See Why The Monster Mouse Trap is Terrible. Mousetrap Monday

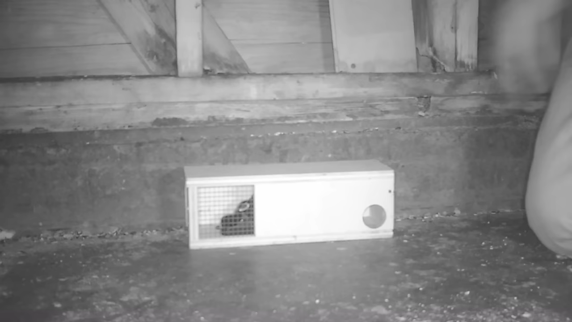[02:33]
Well, last night it didn't take long to catch a mouse with the monster mouse trap.